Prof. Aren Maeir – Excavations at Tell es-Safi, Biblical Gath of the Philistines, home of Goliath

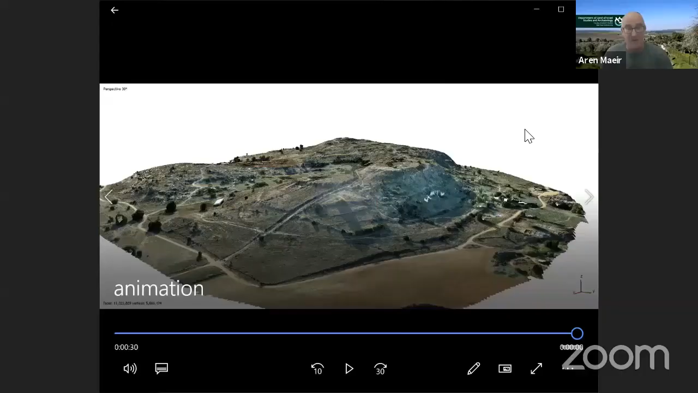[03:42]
This 3D tour of the site was made by combining thousands of aerial photos that were taken by a drone, wrapping them together. And a student of mine, Noam Bin David, did this expertly. And it produces an extraordinary view of the tale.
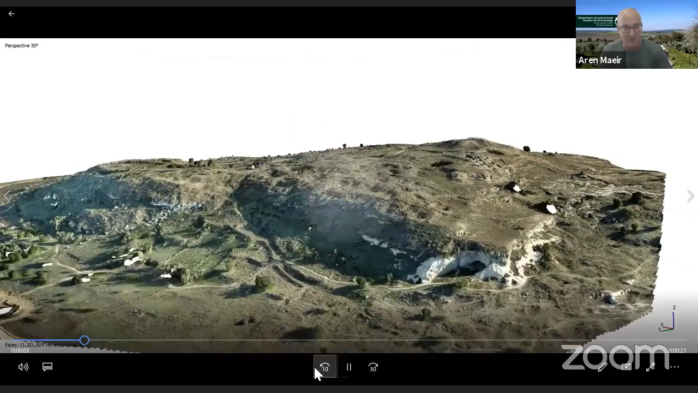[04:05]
And here you can see, if I stop it for a second, this is the tale with the upper part of the tale, the upper city, the summit of the site, the excavation area called Area F. This is the ruins of the modern-day village, Arab village, which was abandoned in 1948. And here we see the lower city.
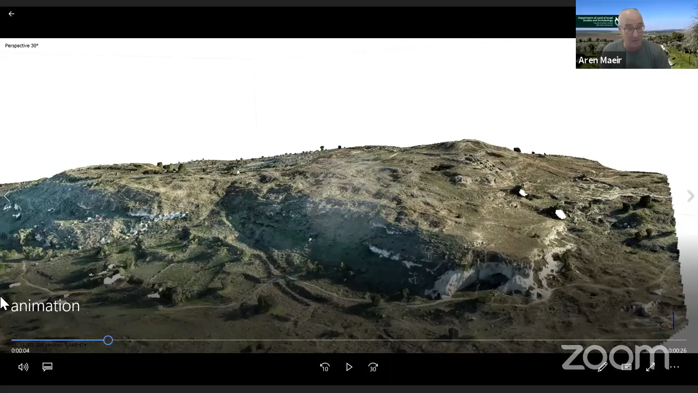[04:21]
And if we continue, we're flying over, imaginary flying over the site.
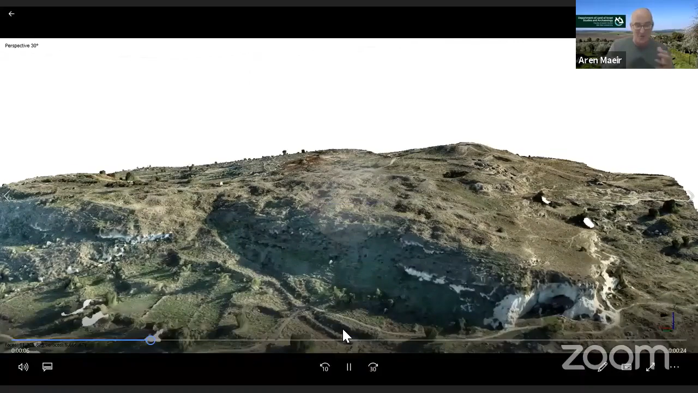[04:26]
This is the eastern side of the site, which we'll see in a moment on plan.
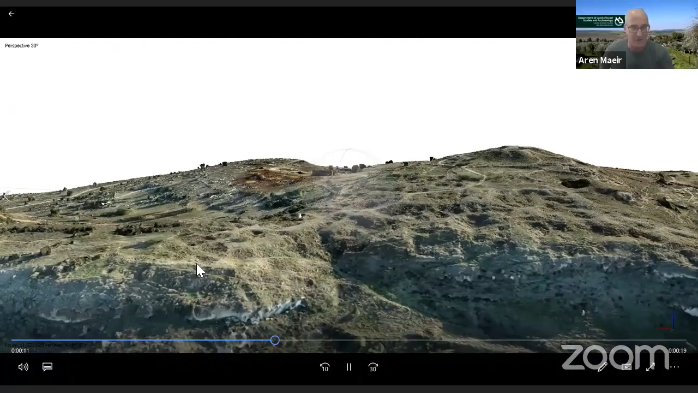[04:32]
And here are the excavation areas on the eastern side, Area A and Area E, which we'll be talking about in a moment.
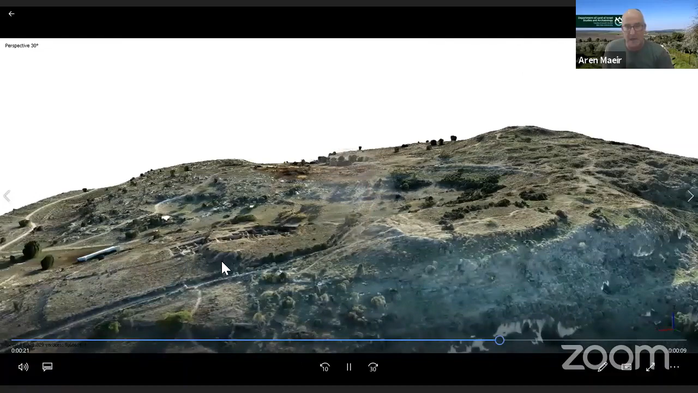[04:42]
And here you can see very clearly the crescent-shaped upper tail right over here.
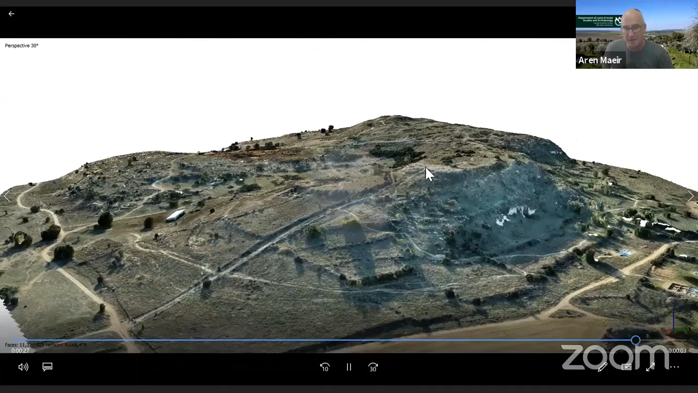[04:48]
And the extensive lower city, which we'll be speaking about soon, where we have very, very impressive remains from the Iron Age, from the Philistine phases of the city. Okay, so that's the virtual tour.